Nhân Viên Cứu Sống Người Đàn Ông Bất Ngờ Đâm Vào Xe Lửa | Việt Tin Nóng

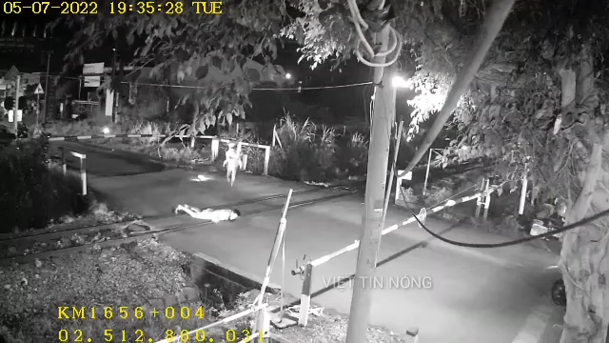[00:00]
Nhân viên cứu sống người đàn ông bất ngờ đâm vào xe lửa, đoạn camera cho thấy, khi xe lửa gần đến nơi,
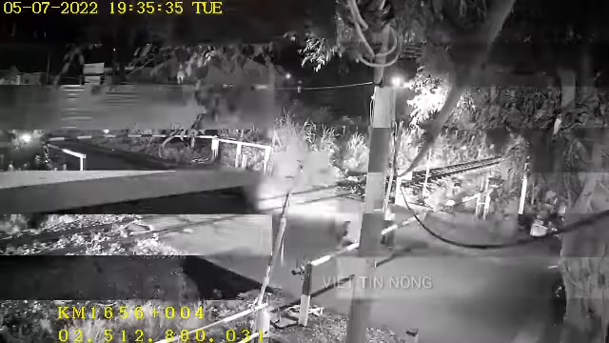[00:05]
người đàn ông bất ngờ chạy qua rậu trắng, thì té ngã, nằm sóng dài giữa đường rây,
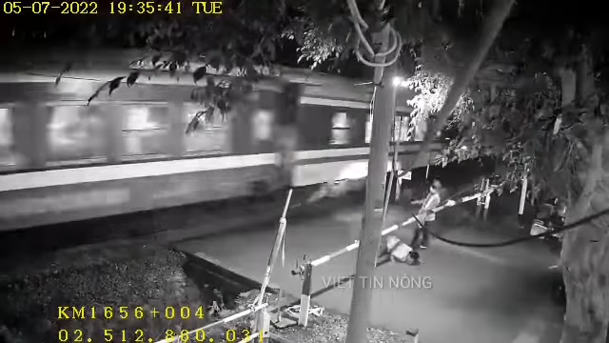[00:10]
được nhân viên không bằng nguy hiểm chạy đến kéo người đàn ông này ra, cụ thể, vào lúc 19h35 quốc ngày 5 tháng. 7. Tại đường ngang km 1656-004 tuyến đường sắt thống nhất, thuộc vườn Xuân Lộc, tỉnh Đồng Nai, trong lúc làm việc, nhân viên gác trắng tàu phát hiện và cứu người đàn ông chạy ra khỏi đường rây khi đoàn tàu lướt qua. Được biết, nhân viên gác trắng là anh Trịnh Văn Tài, vật 3 trên 5, thuộc cung cầu đường dầu dây, đội đường sắt đường hòa, công ty cổ vận đường sắt Sài Gòn đã đóng trắng, đón đoàn tàu xe 12 sắp chạy qua, bỗng dưng xuất hiện một người đàn ông có dấu hiệu say xỉn, không làm chủ được hành vi, chui qua còn trắng rồi.